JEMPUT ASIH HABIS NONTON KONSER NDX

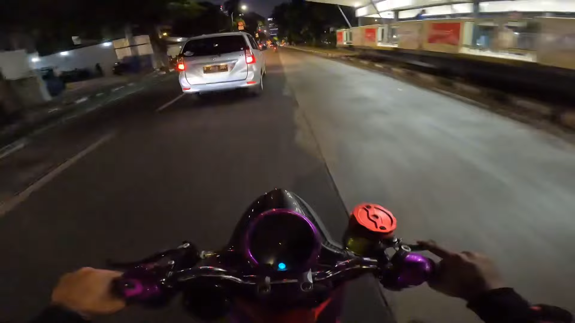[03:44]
Jarang-jarang ya gue jemput orang begini nih, jarang banget.
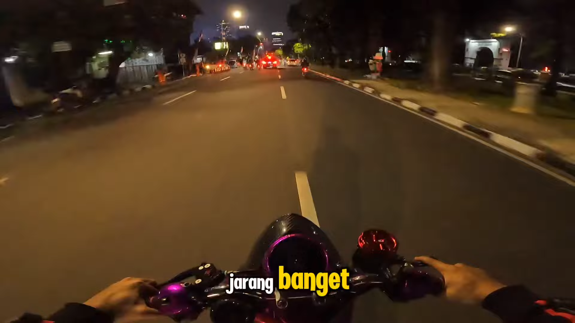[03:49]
Ini kasihan aja nih si Asih kalau pulang naik ojol, ongkosnya kan juga lumayan ya. Wah, lampu merah, kita udah nyampe di Tugu Tani guys. Jadi sekalian kita lihat maps ini ya, posisi dia di mana gitu.
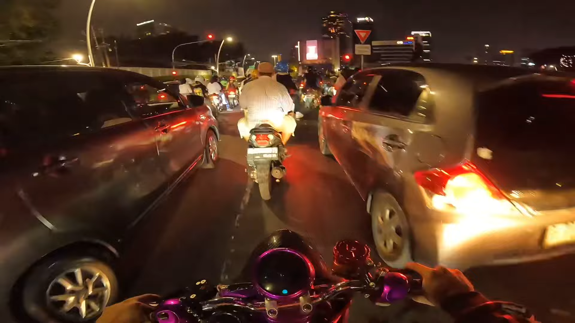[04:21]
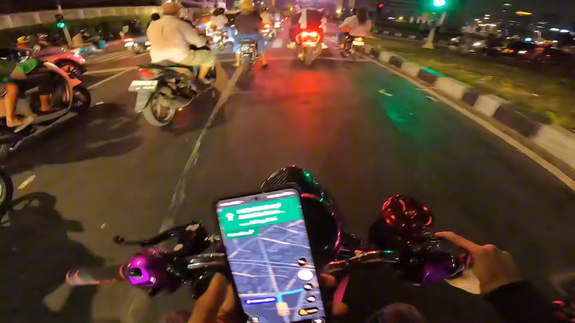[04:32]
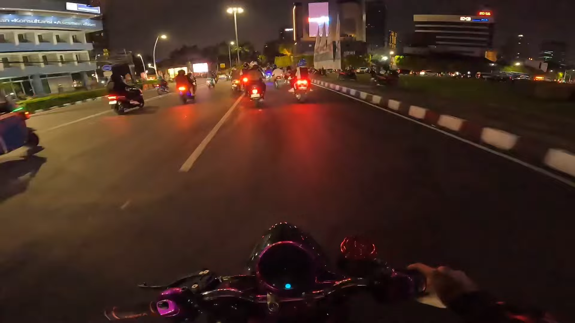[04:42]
Lihat map, buset deh macetnya. Wuh. luar biasa guys macetnya.
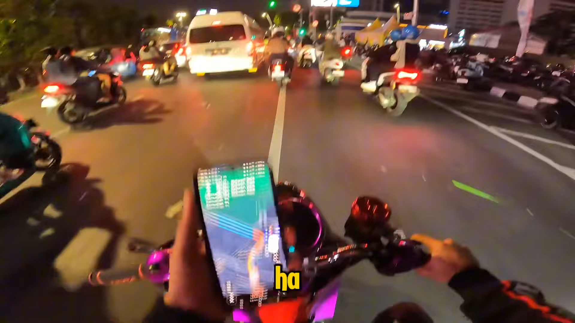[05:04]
ampun tapi nggak apa-apa ya, demi Asih
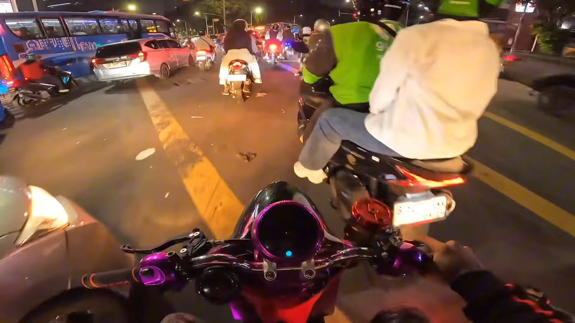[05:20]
kita pergi walaupun macet. Aduh, macet banget guys, kacau, apalagi tadi siang atau sore ya. Jam segini aja masih macet parah.
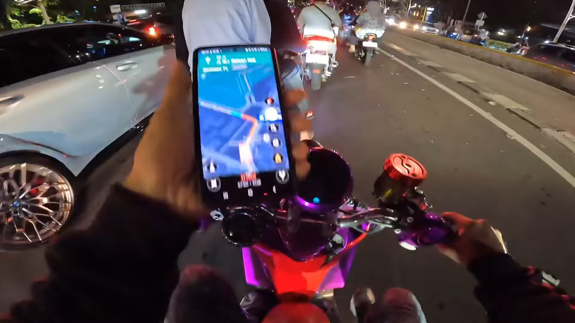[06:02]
2,7 kilo tapi 11 menit ya, karena macet mungkin ya, jadi makanya lama.
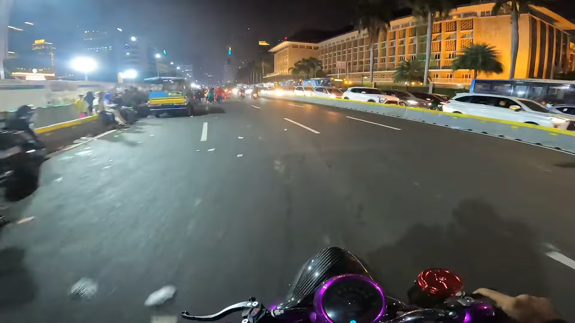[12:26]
Macet sekali guys, akhirnya lepas macet juga kita. Jadi kita pulang lewat Sudirman aja nih guys. Gue nggak tahu nih arah kemana nih, ya penting